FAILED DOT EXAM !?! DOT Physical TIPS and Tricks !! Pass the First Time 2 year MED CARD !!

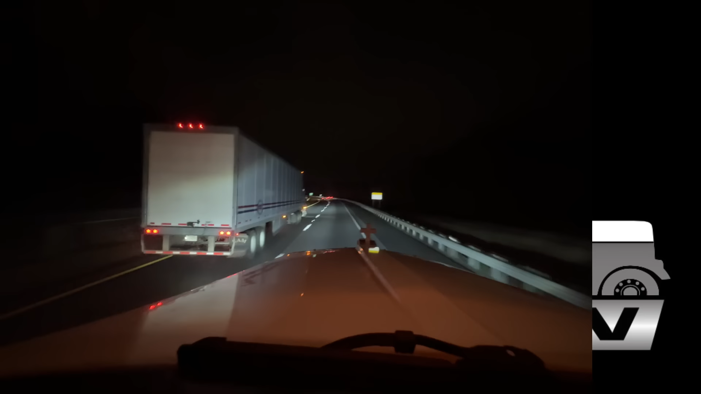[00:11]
T's and P's for, that car's on fire. Was on fire. I think that was it. I don't think there was a wreck, just a CRV caught catching on fire. So T's and P's for that. Hopefully we're stuck in that 26 eastbound. All right, almost home. We got about 70, 80 miles. And we shall be back to the family.